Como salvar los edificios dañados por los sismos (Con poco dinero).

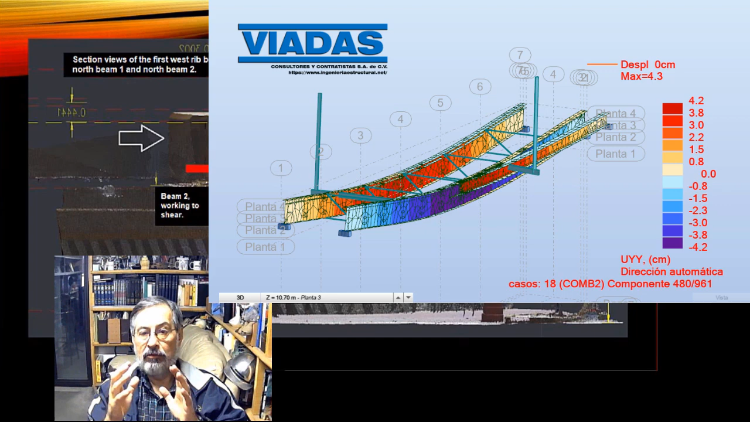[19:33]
Es otra cosa. Entonces tenemos que bajar este tipo de información de la nube, al programa, convertirlo en el modelo preciso y someterlo a los análisis del sismo máximo probable. Bueno, estos escaneos de nube de puntos, miren,